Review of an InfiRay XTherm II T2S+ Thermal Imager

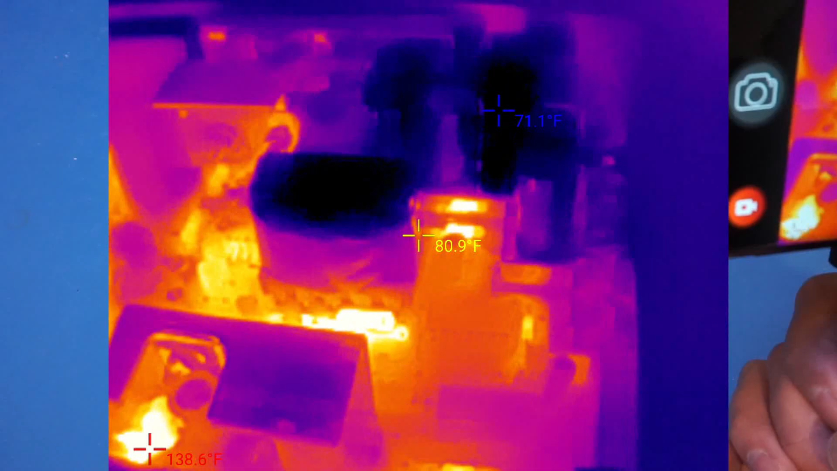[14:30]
On screen: spot 80.9°F, max 138.6°F, min 71.1°F
As you can see, a lot of things in very high details here.
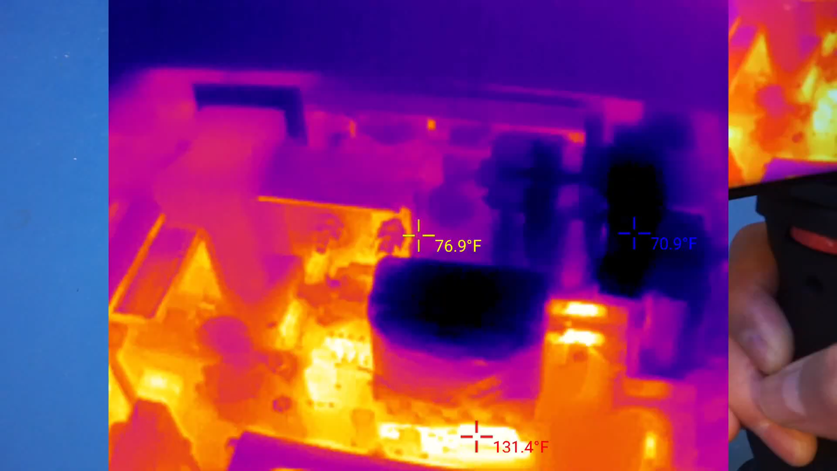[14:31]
On screen: spot 76.9°F, max 131.4°F, min 70.9°F
Very impressive.
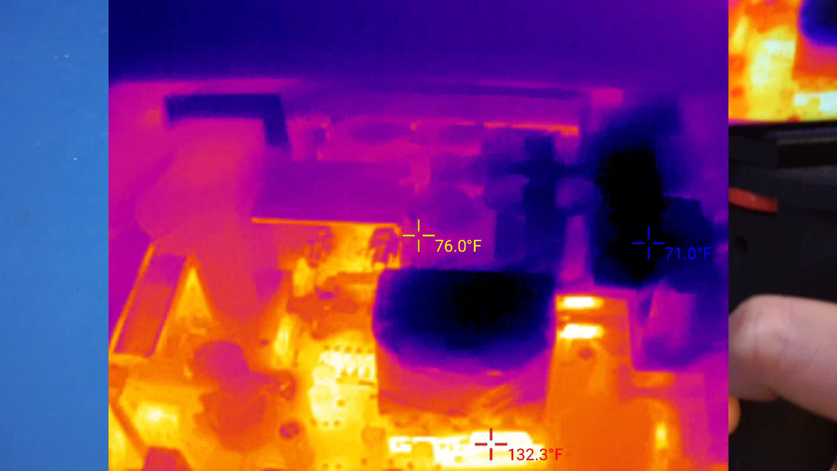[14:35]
On screen: spot 76.0°F
And you can see back there, the diodes and the MOSFETs are still pretty cool.
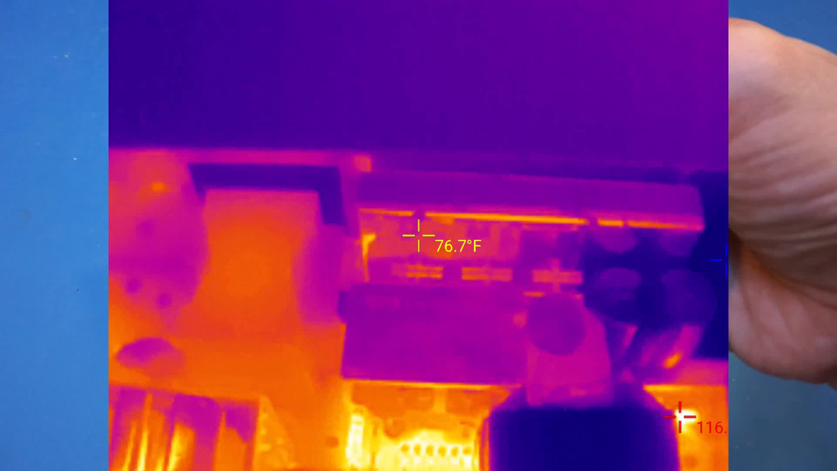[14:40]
On screen: spot 76.7°F
And everything else is also pretty cool, except that component down there.
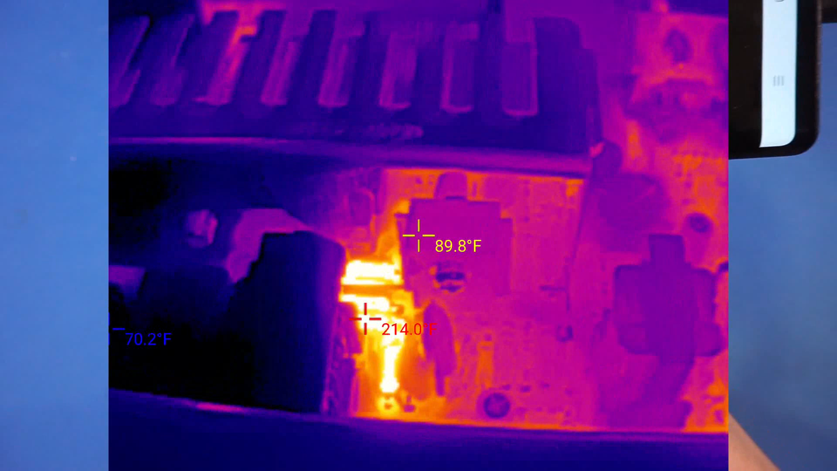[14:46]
On screen: spot 89.8°F
Wow, it's reading at 200 Fahrenheit.
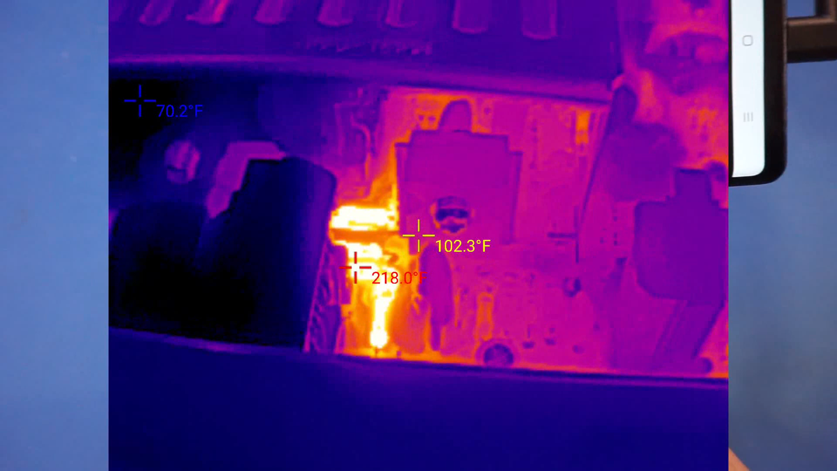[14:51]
On screen: spot 102.3°F, min 70.2°F
So what that component is, it's probably a resistor down there.
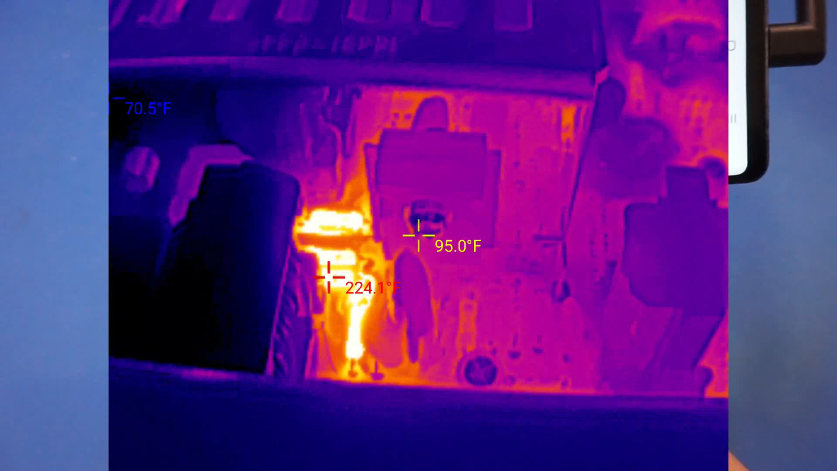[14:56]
On screen: spot 95.0°F, min 70.5°F
And it's right next to the heat sink. So that's very interesting that you can see this much detail.
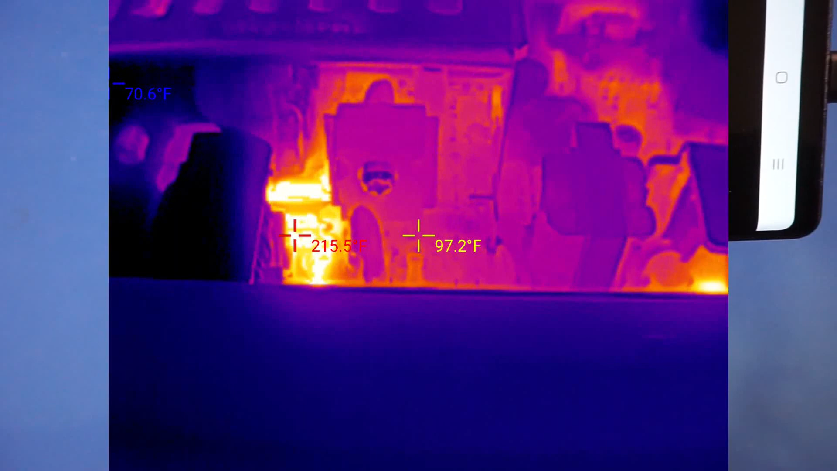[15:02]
On screen: spot 97.2°F
And here, I have a cup of hot water.
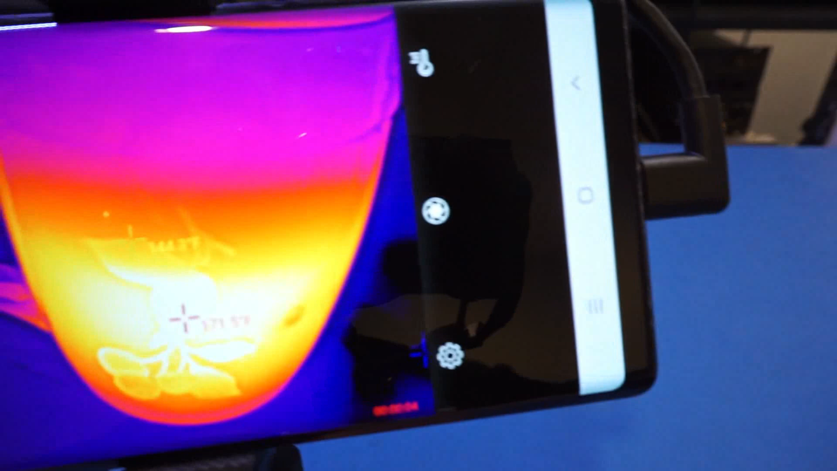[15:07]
You can probably see the steam coming out from the water from the infrared image here.
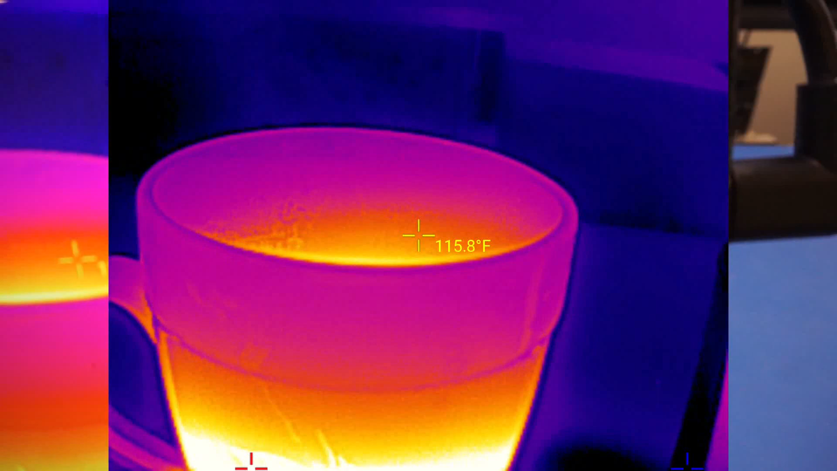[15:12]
On screen: spot 115.8°F
And also, I have a cup of cold water.
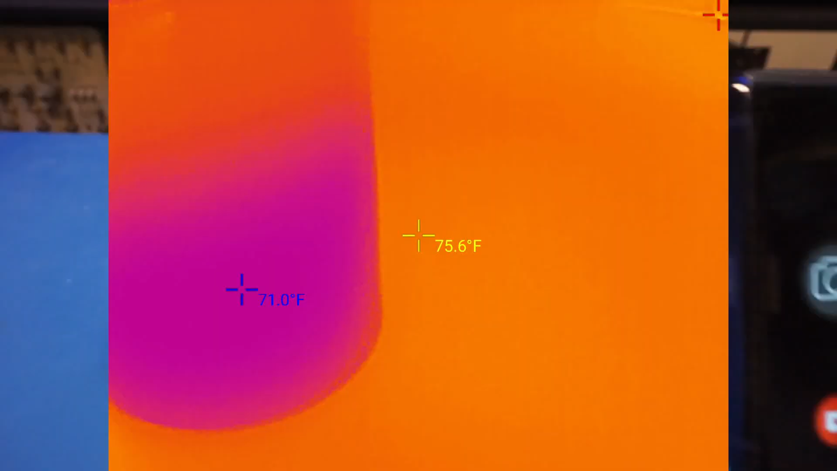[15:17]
On screen: spot 75.6°F, min 71.0°F
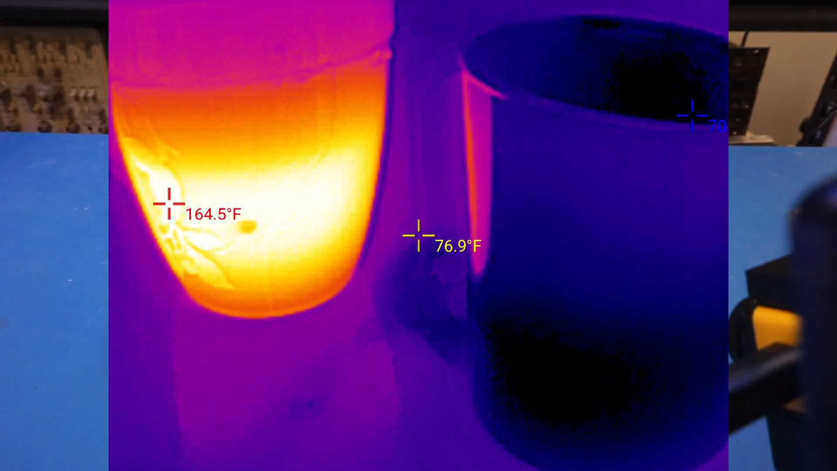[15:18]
So let's pour the hot water into the cold water and see what we've got here. So I will try to hold the camera here.
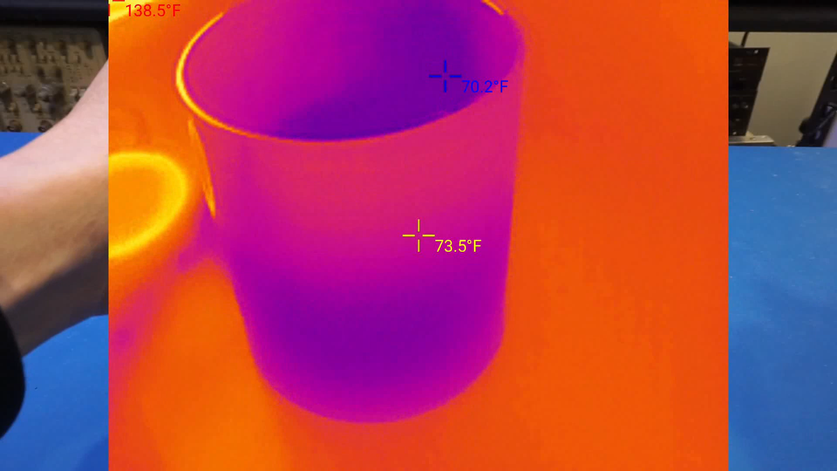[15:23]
On screen: spot 73.5°F
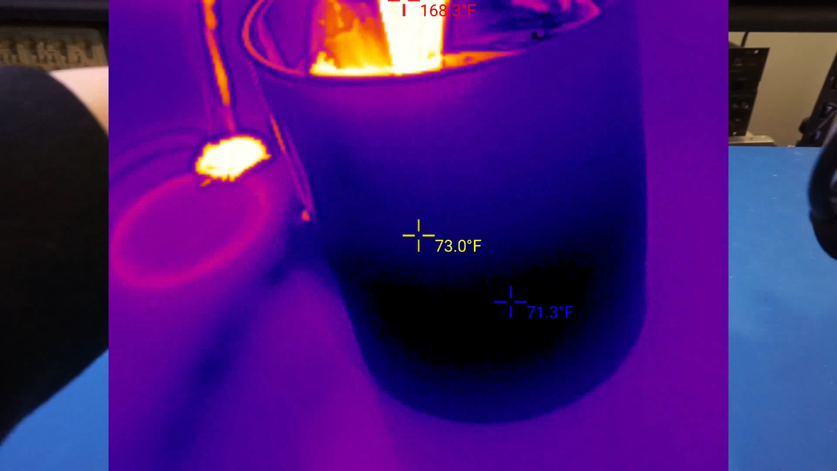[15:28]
As you can see that. Oh, I made a mess here.
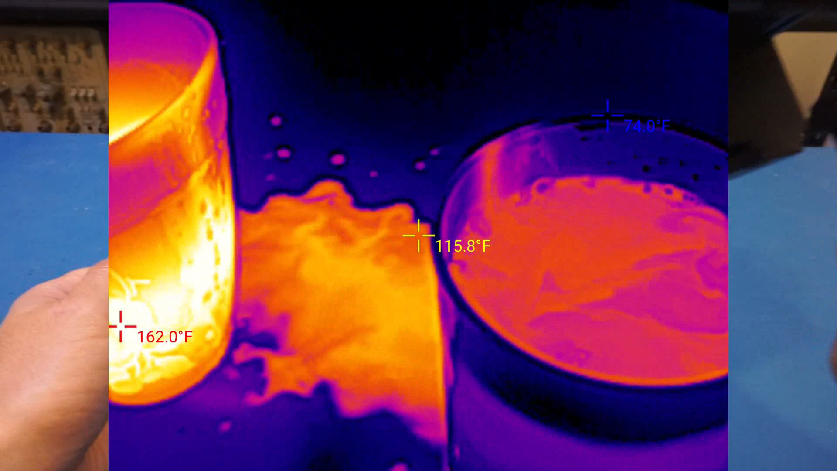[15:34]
On screen: spot 115.8°F
But you can see the cold water. Now it's become hotter.
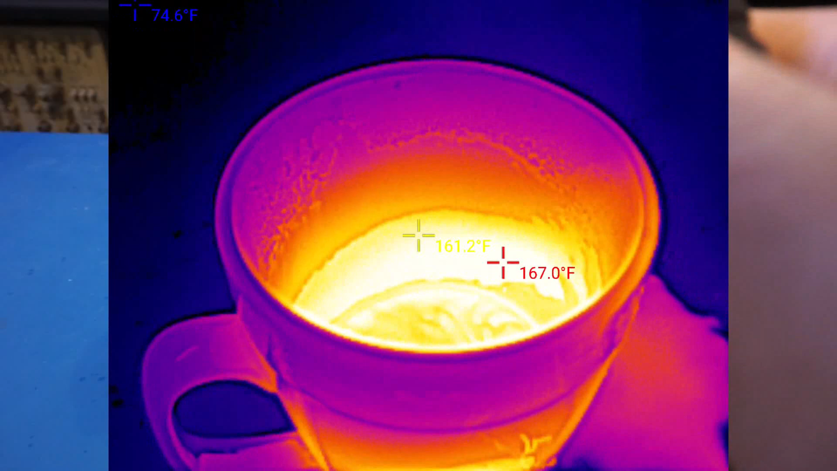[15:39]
On screen: spot 161.2°F, max 167.0°F
And hot water, of course, I spilled a little bit. But nevertheless, you can see the thermal image from this little experiment.